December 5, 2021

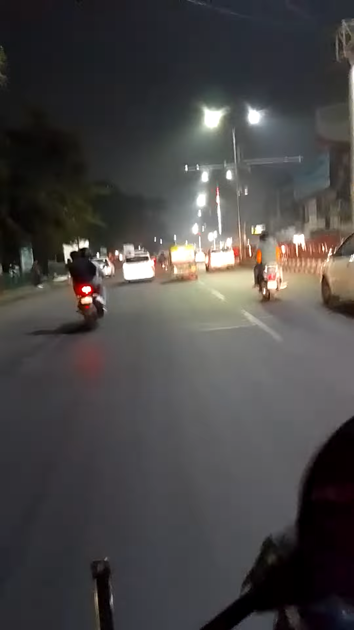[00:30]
कम से कम 200 किलोमीटर पैदल चला हूँ। अभी मैं इंदिरा नगर से आ रहा हूँ पैदल यही करते हुए। कल भी गया था, आके इधर आया था मैं कल इस तरफ आपके तो सेतु गोमती सेतु पे जो हनुमान मंदिर है पूरा रिवर व्यू नीचे पूरा घूमा और 4 बजे आया था मैं, 8 बजे 9 बजे लौटा हूँ।
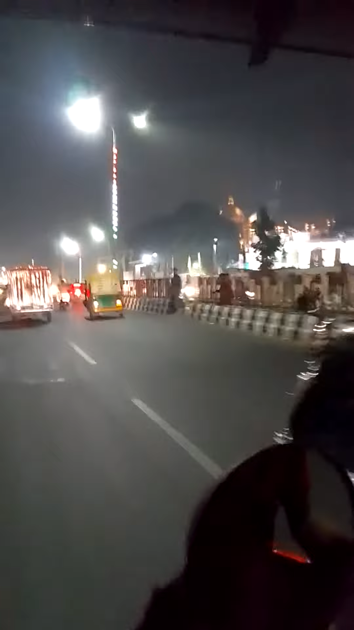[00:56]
जय बाबा। ये कौन सी बिल्डिंग है? ये जवाहर भवन है। जवाहर भवन, जवाहर भवन।